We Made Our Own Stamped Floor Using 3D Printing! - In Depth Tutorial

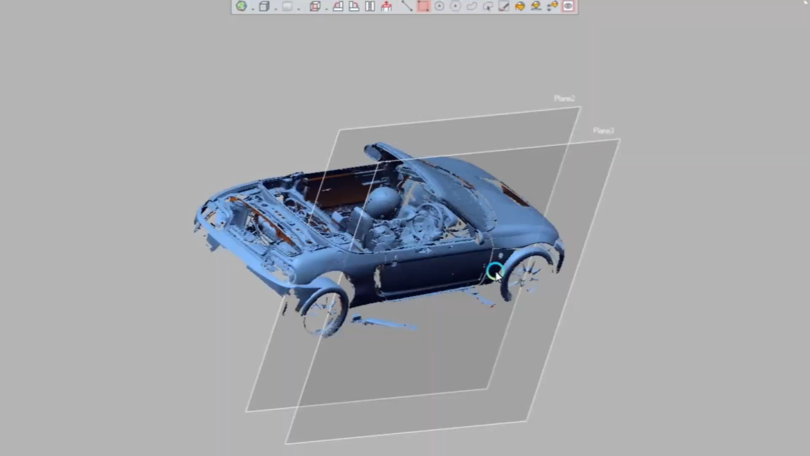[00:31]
and then import it into the CAD software of choice.
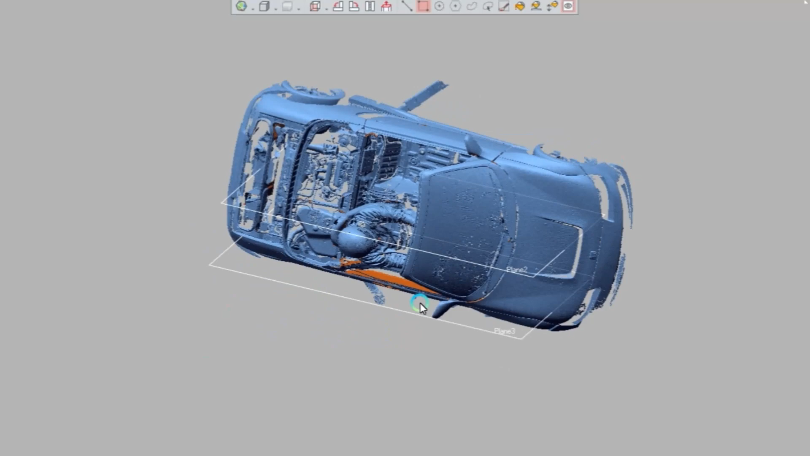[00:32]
There's a lot of CAD softwares out there that do handle scan data.
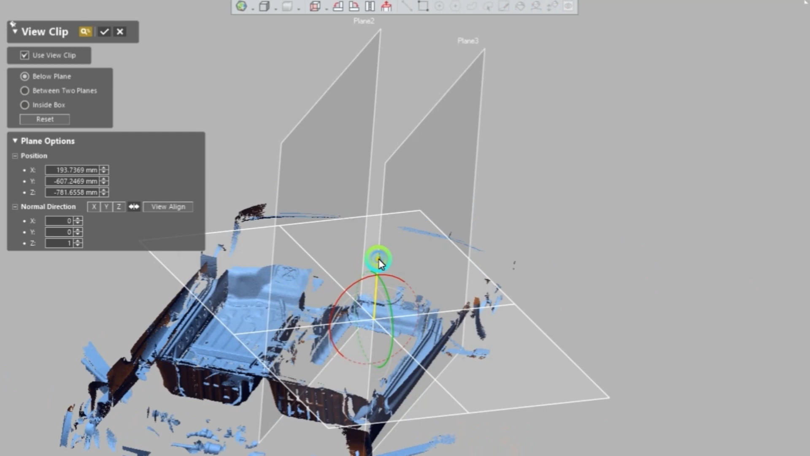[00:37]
SolidWorks, Fusion, Geomagic. So we recommend you use whatever is most familiar with you.
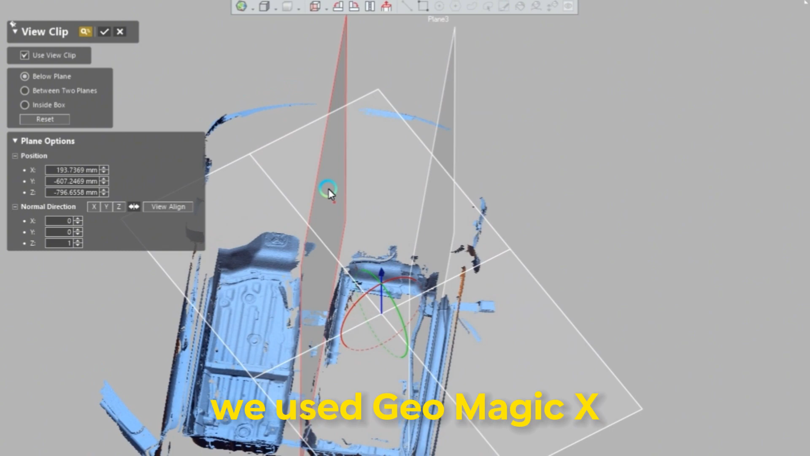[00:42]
Now that being said, for the design of this floor, I'm going to blitz through this so that you guys understand what's going on.
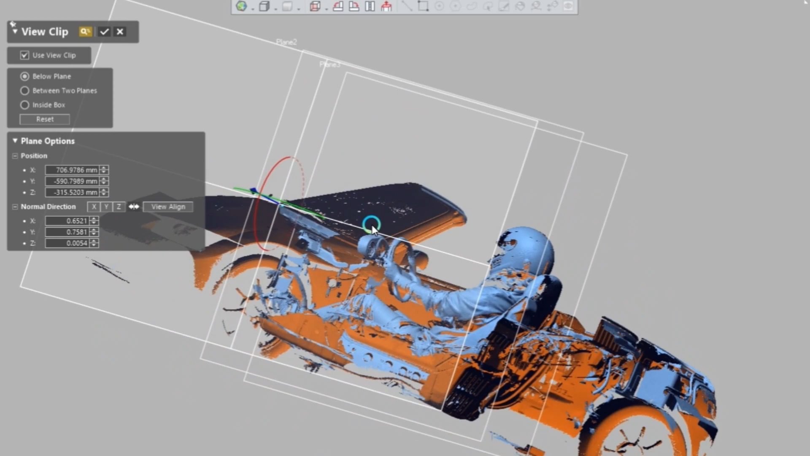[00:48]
But it's going to be very similar in most CAD softwares.
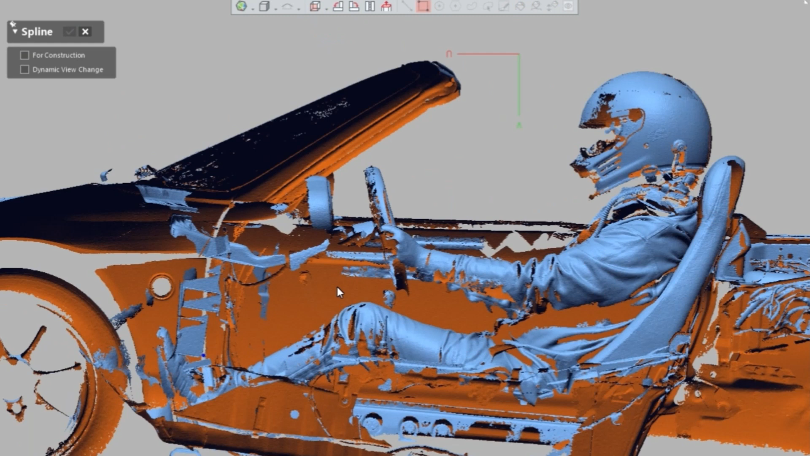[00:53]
First thing we're going to do is define the plane that this floor is going to be built on.